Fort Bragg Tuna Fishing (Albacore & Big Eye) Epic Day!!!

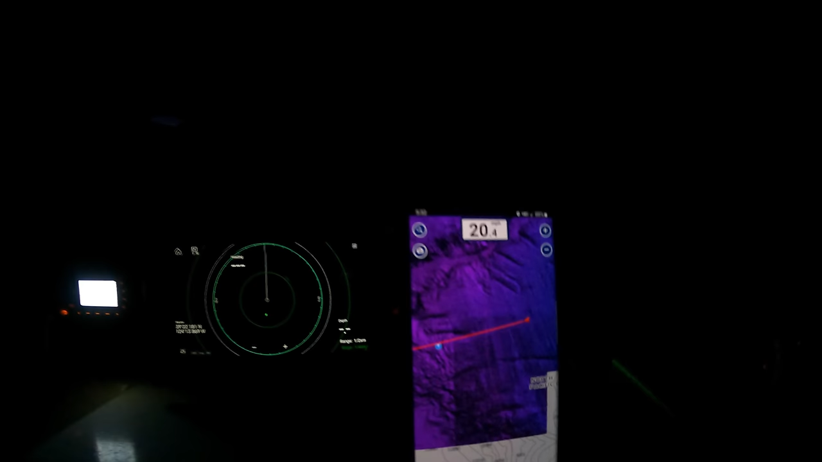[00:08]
That blue mark is our target destination, and that's another 10 miles away. The black screen, well, that's my radar.
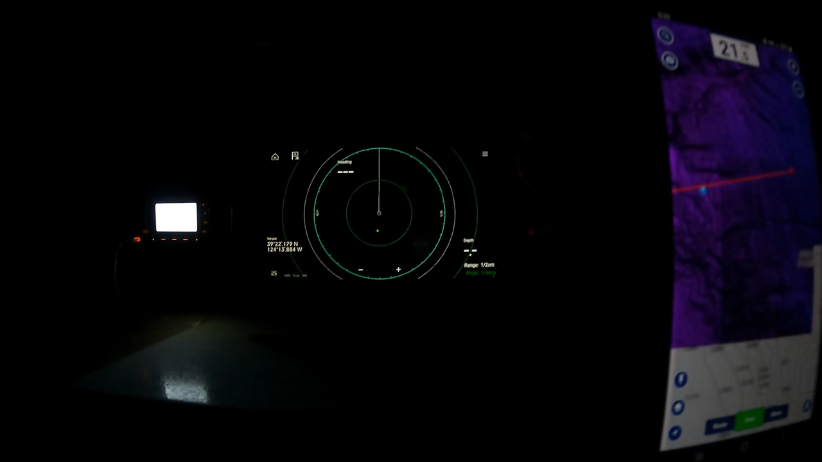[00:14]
It will detect objects around me.